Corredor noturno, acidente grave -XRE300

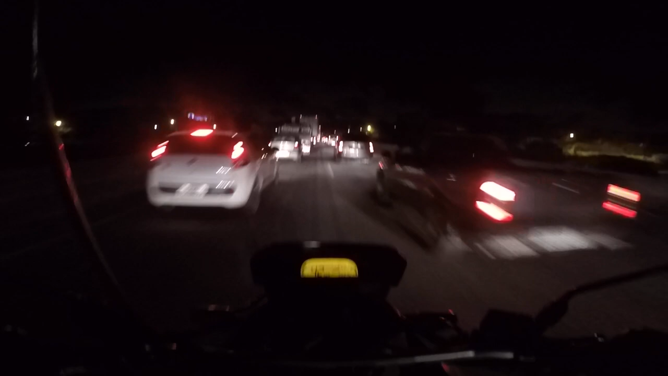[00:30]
Vamos ver Olha o que a carreta está fazendo ali, está no acostamento
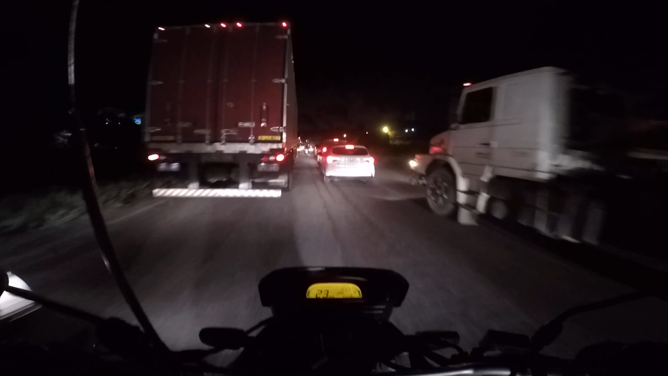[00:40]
Andando pelo acostamento O pessoal
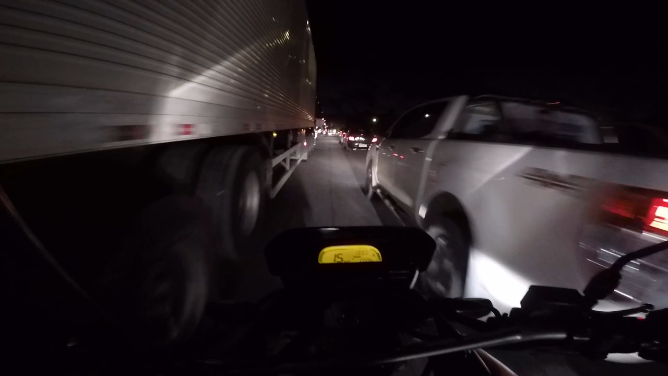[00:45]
aqui não costuma deixar o corredor muito livre não Olha que árvore de Natal, uma retada Ah não, é uma cegonha
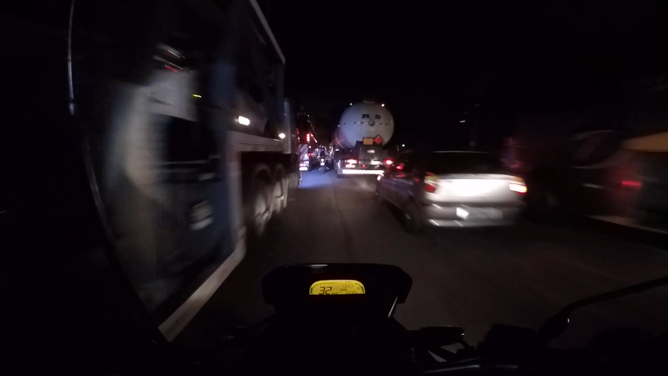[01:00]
Esse horário não é comum Não é comum ter esse engarrafamento aqui não Normalmente é livre, livre, livre
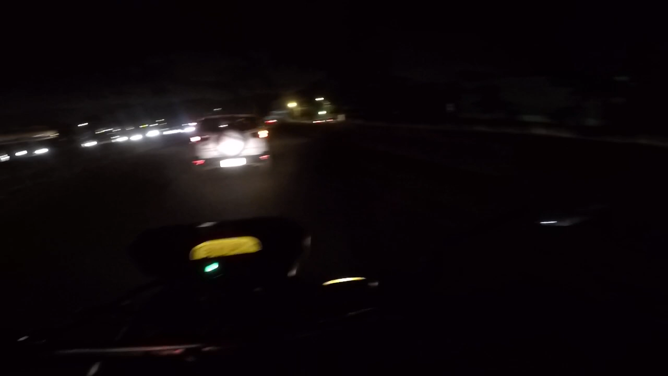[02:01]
Deus proteja esse pessoal No outro lado não tem nada Mas O pessoal quer saber o que aconteceu, né